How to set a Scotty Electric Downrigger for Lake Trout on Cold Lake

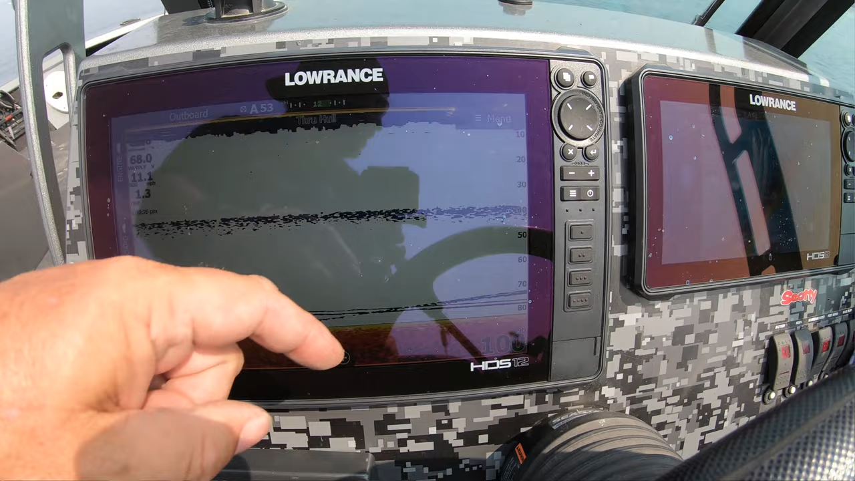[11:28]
there's the screen there's the downrigger ball going across there's actually a fish coming up on it there so that's what i'm looking at there and then on the chart